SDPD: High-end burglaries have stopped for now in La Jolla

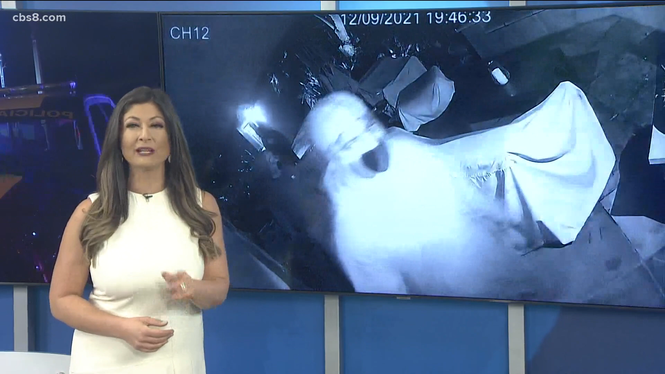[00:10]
According to SDPD, La Jolla has not had a burglary like that in almost three weeks. CBS 8's Kelly Hesedal has the latest.